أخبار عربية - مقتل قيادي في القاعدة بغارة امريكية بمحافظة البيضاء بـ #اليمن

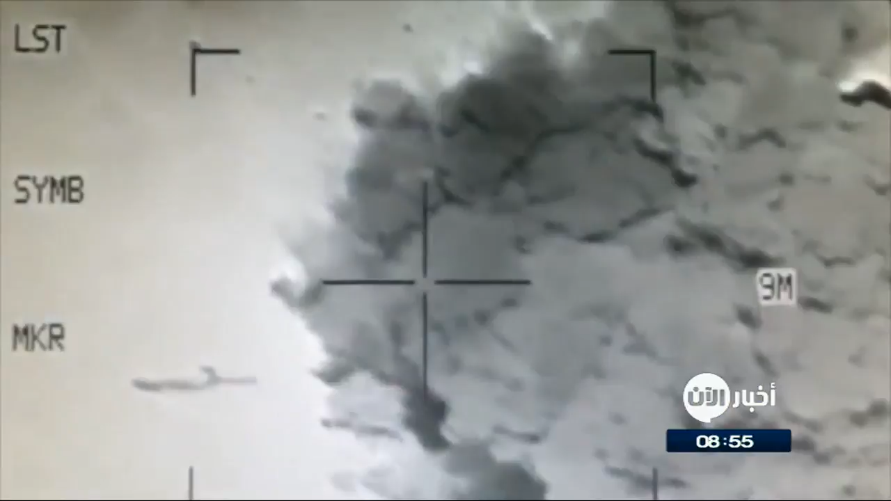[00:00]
أفادت مصادر أمنية يمنية بقتل قيادين في تنظيم القاعدة في ضربة لطائرة أمريكية من دون طيار في محافظة البيضة وسط البلاد وذكرت المصادر أن الضربة استهدفت القيادين في القاعدة شروم الصنعاني وهو على متن دراجة نارية في منطقة يكلة ما أدى إلى قتله وقتل شخص آخر كان برفقته وتعد منطقة يكلة معقلة رئيسية لتنظيم القاعدة في
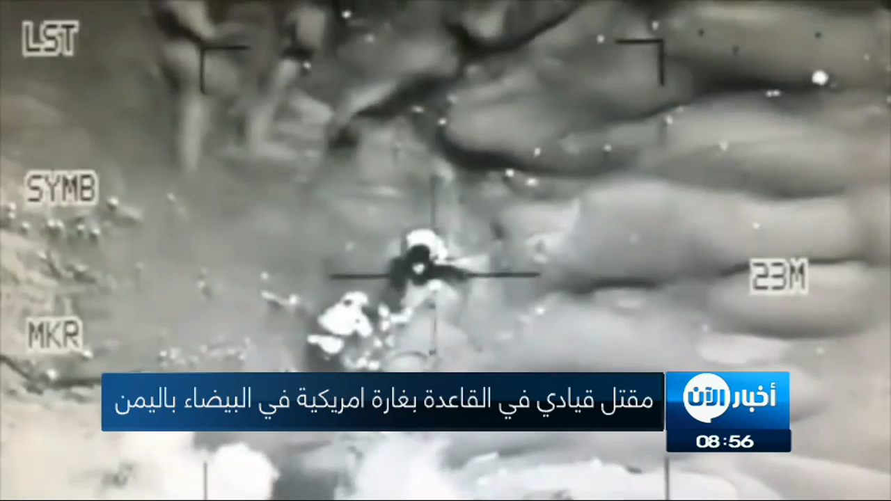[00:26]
البيضة وسبق أن نفذت الطائرات الأمريكية فيها ضربات متكررة ضد أفراد القاعدة